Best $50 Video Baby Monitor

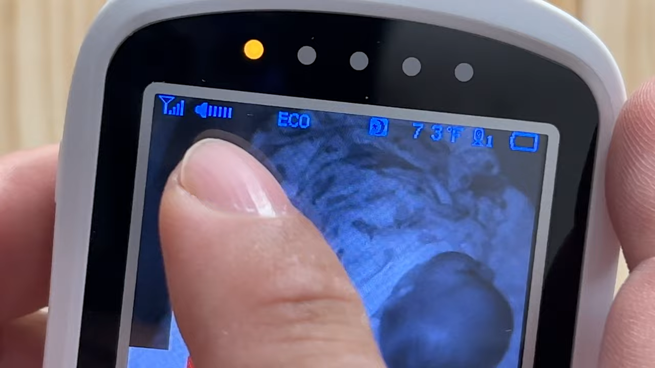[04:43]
You can also see we have the volume turned all the way up up there. I can actually turn it down like this.
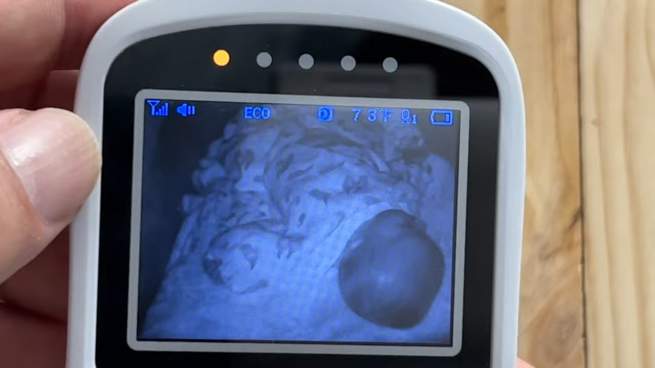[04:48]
So you will generally, I think, kind of want that pretty high. You can see it's on eco mode right there.